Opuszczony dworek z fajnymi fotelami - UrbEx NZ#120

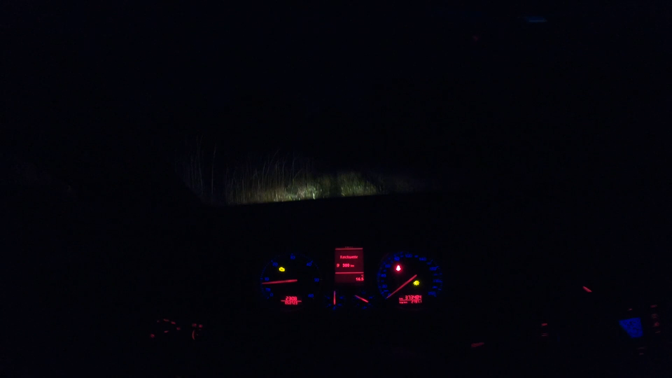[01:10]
bo jedziemy tak jakby od tyłu do tego miejsca X bo tam z przodu domy były, tam jacyś koleśni przy aucie stali sobie, widziałem tak kurcze no a tutaj widać tak o kurzi, ciwa coraz wyższa trawa